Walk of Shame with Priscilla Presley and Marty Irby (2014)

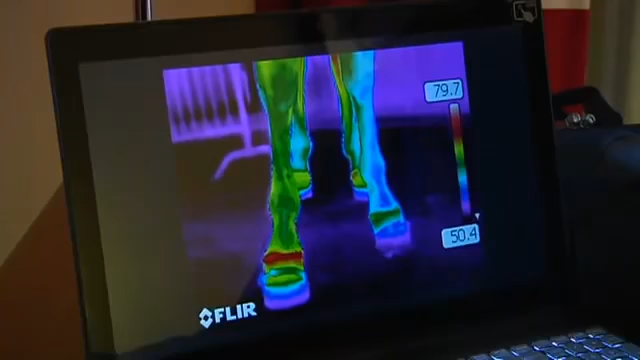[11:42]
thermography which monitors variations in temperature on the horse's legs hot areas can be an indication of an injury or soaring so the left foot here had this
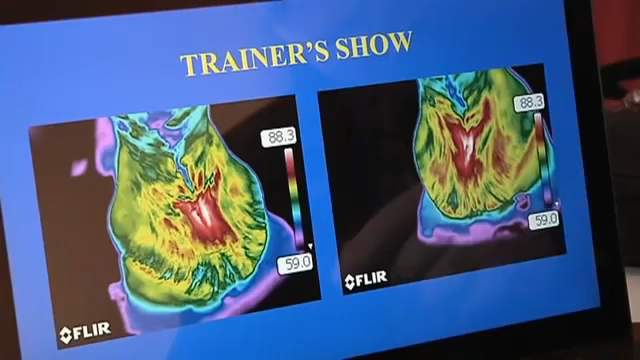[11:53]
is found to be scars and you can see here in the pocket where it's warm it's
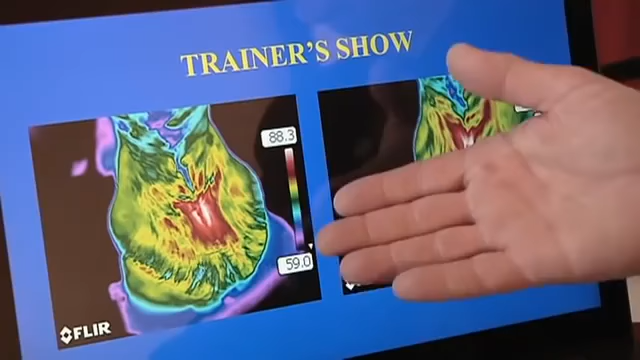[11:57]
really hot in two lines i mean